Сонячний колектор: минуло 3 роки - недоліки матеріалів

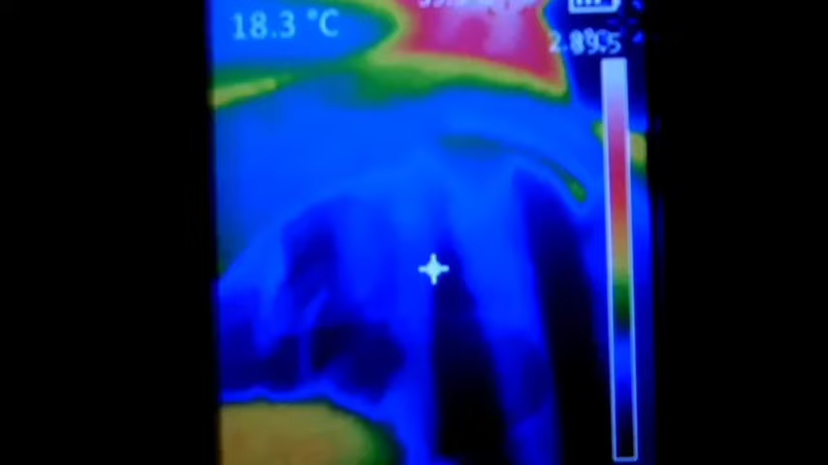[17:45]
On screen: spot 18.3°C
О, з колектора там я тільки що був терморегулятор, показував щось під 50. О, ну тут датчик трошки глибше. Не в тройнику. Ну, а сам тройник, бачите, снаружі, який гарячий тут у цій ділянці.
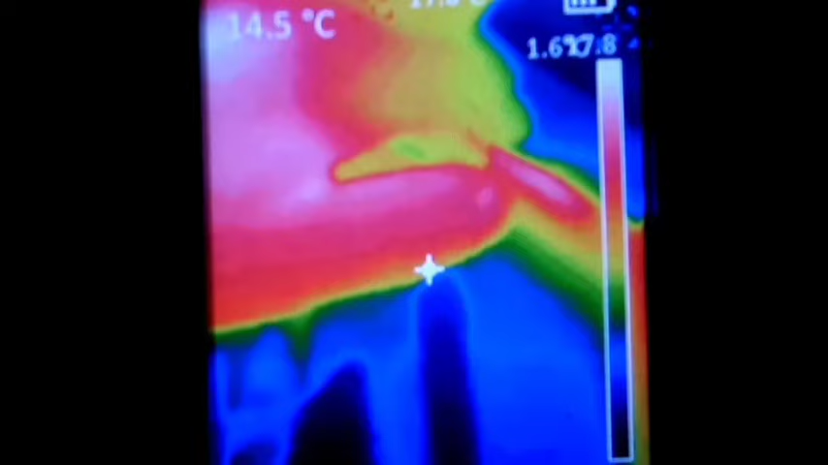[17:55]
О, ну і оце вже пішла з тройника. А ця труба, що замотана в мене всяким барахлом, там плівкою, пупиркою якоюсь з посилок. Ну теж вона така, бачите, досить тепленька. 20 градусів ось показує тут. Є місцями калібровка 19. Ну, досить.
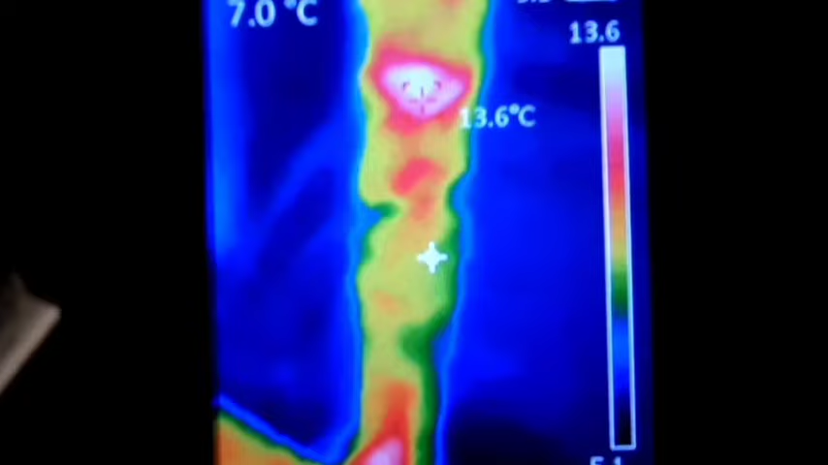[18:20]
А щось далі трохи одійду, щоб було якби картина ясніша. Ось бачите вентилятор. Це ось пішла труба в колектор. Там теж точка така трошки тепла. Потім з колектора в мене ось бачите. Оці всі пішли. Розгерметизація.
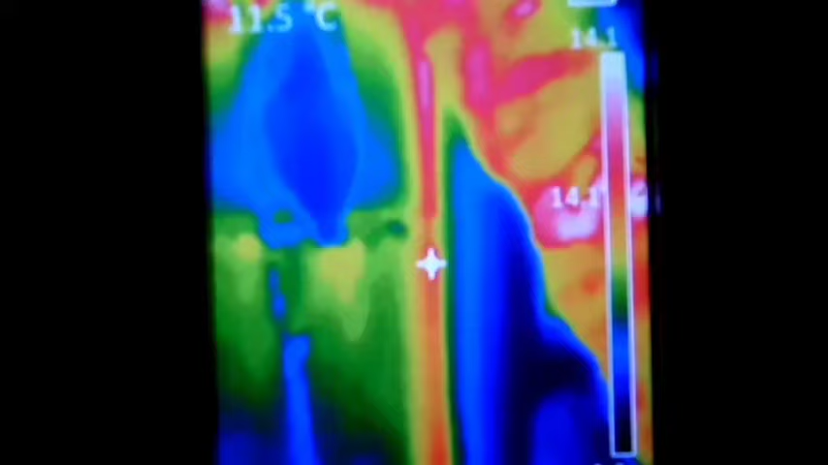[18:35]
Ой, тут розгерметизація. О, з цієї сторони в мене.
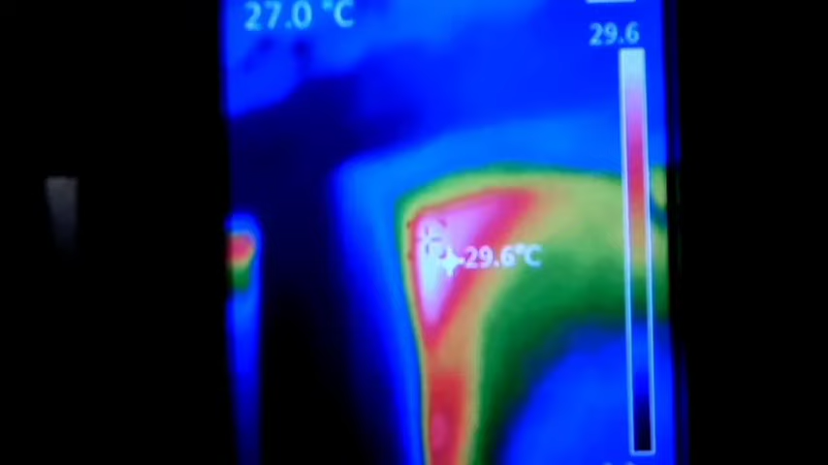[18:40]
On screen: max 29.6°C
Ну тут я взагалі ось рукою, я навіть не знав, це я ось зараз руку тут ставлю, тут взагалі дуже дме теплим повітрям.
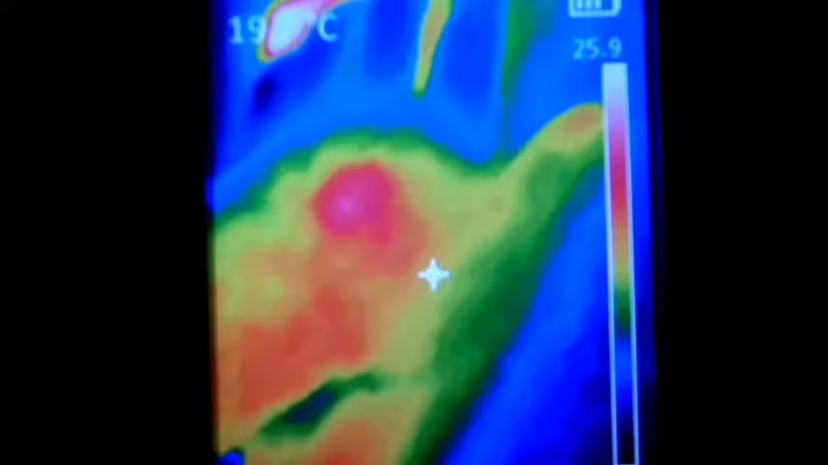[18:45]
Я не знаю, де там та дірка взялася, але дме капець просто. От, ну і тут теж тепловтрати з тройника.
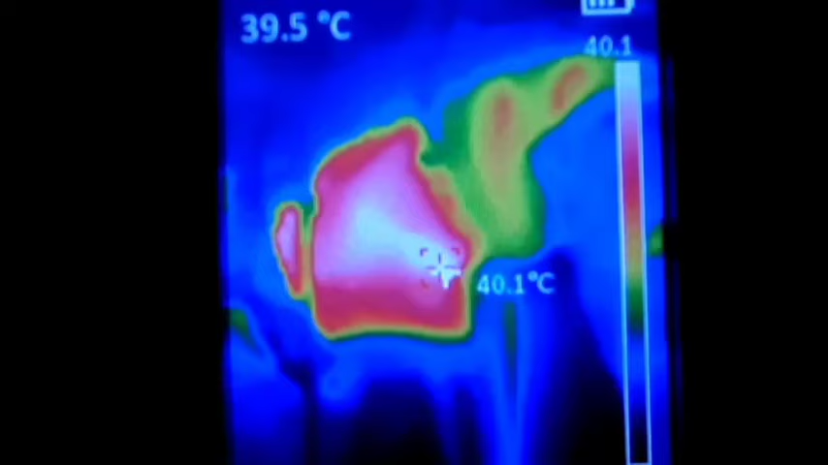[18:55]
On screen: spot 39.5°C, max 40.1°C
Ну тройник то таке, воно мене не дуже цікаво, він просто сам по собі нагрівся. Він, звісно, теж охолоджується тут, але ж з нього не дме, хоч тут він герметичний. А отут ось, отут я не знаю, де воно тут в верхній частині десь дме, я не бачу його тут, бо тут уже стіна.
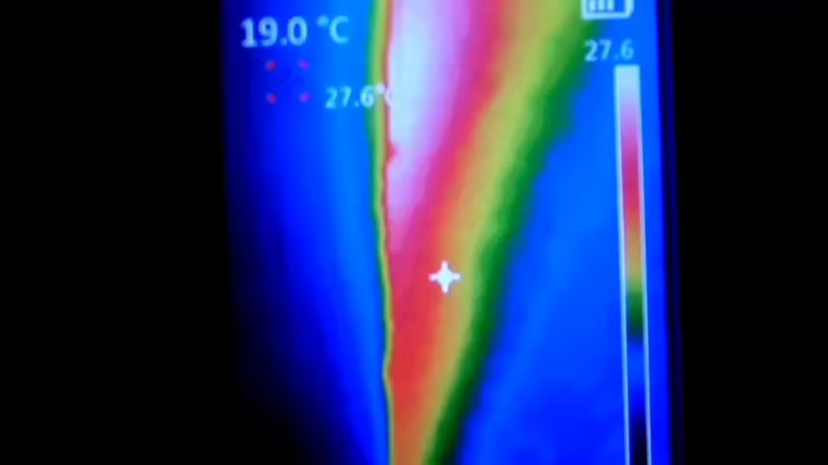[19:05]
On screen: spot 19.0°C
Стіна, але там дірка десь, виходить, є.
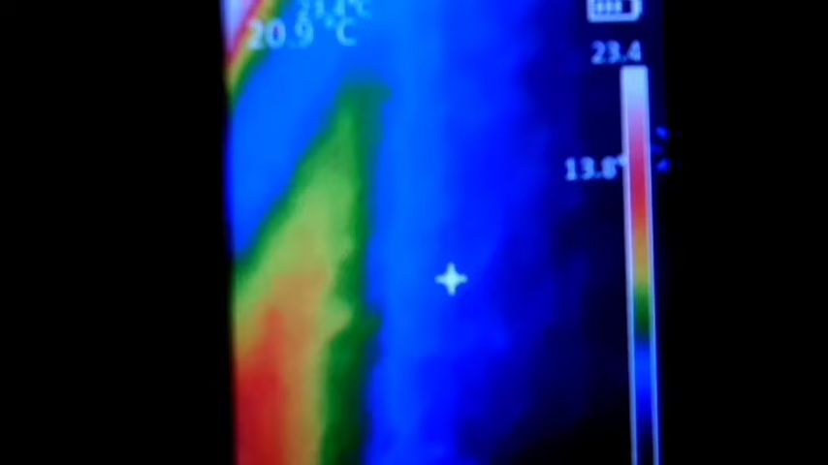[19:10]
І воно просто капець, тут можна руки гріти, хоча зараз холодно. Я ось ставлю руку і тут.
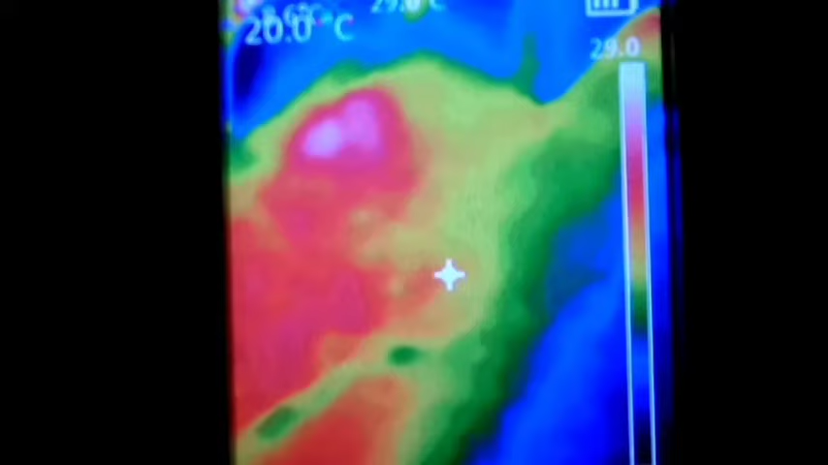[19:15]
On screen: spot 20.0°C
Коротше, розгерметизувався мій колектор, не знаю, що з ним робити, як його загерметизовувати, чи його розбирати.
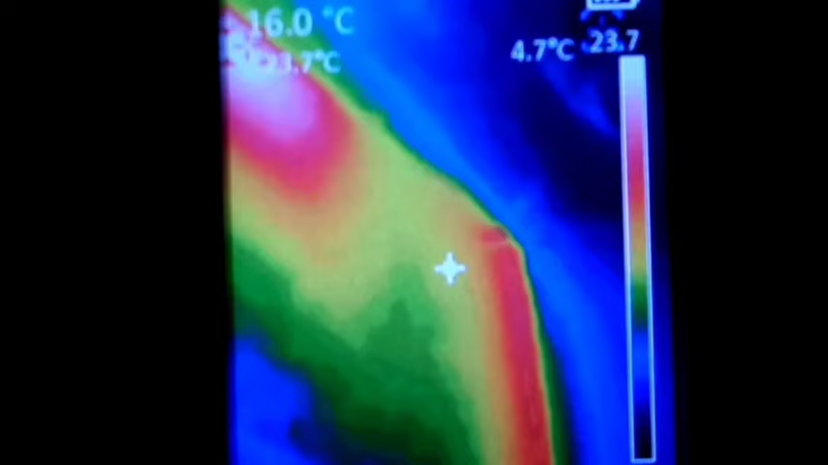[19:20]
І там теж, воно тут рукою, зараз спробую. А й тут теж щось таке дме.
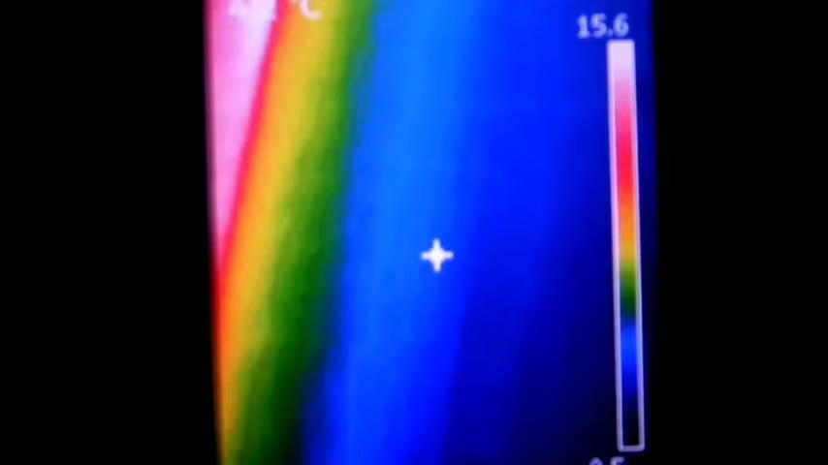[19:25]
Здається, воно під верхом там десь відклеївся цей пінопласт. Ну, а це я ж кажу, сам пінопласт поотклеювався. Ай, така ця дурня відбулася, бачите.
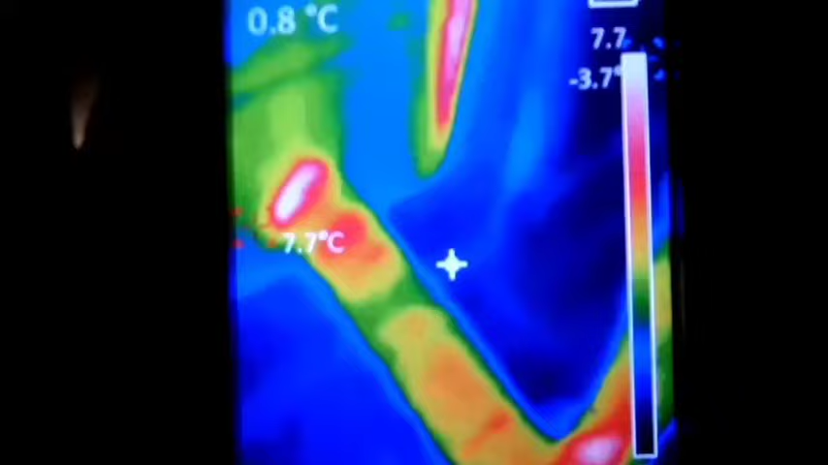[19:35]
On screen: spot 0.8°C, max 7.7°C
От. Це тепловтрати в трубах, то мене не дуже цікавить. А отам оце тепловтрати. Коротше, величезні вже тепловтрати. Не робіть так, як я. Оці матеріали не використовуйте.
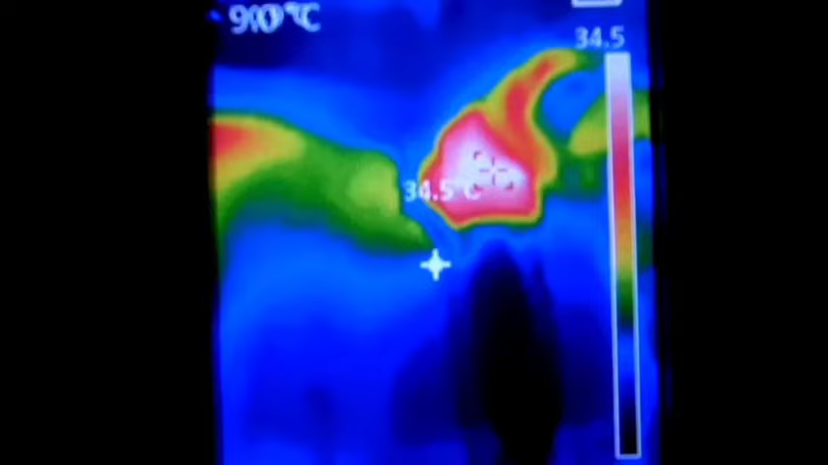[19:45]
Я не знаю, як їх герметизувати. Ось, бачите, навіть через вікно ось видно, які тепловтрати.
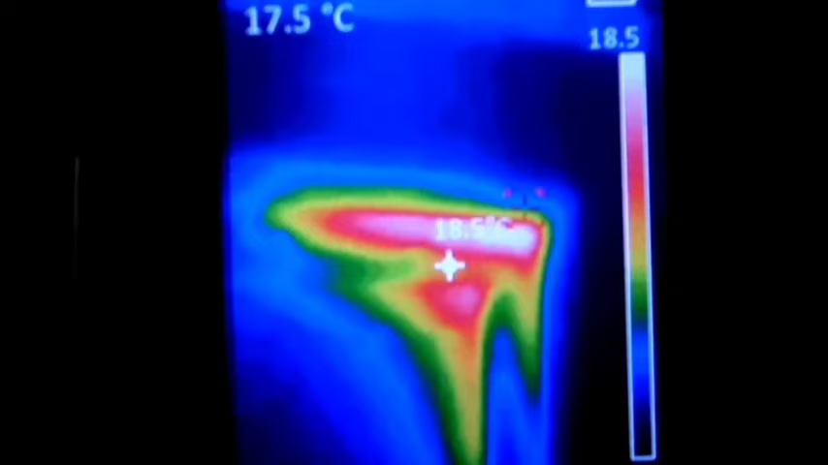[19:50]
Тут у мене віконце таке. Ось, з цієї сторони, там десь вже дірка величезна.
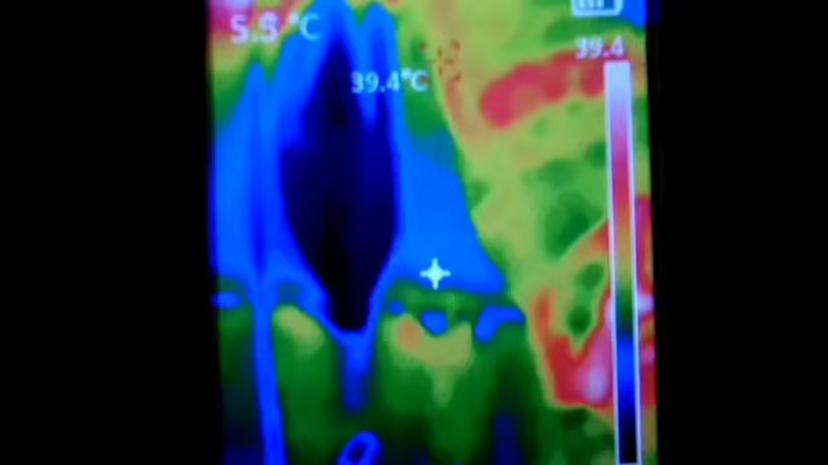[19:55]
On screen: max 39.4°C
Або ставить сосущий вентилятор, і він буде підсмоктувати оце холодне повітря ззовні, і тепловтрат ніяких не буде, плюс вентиляція ще додавить до цього.